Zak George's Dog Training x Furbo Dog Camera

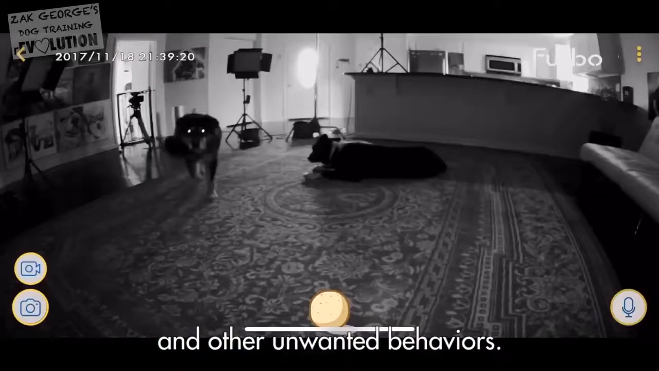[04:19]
It even has night vision, so you can easily see in the dark.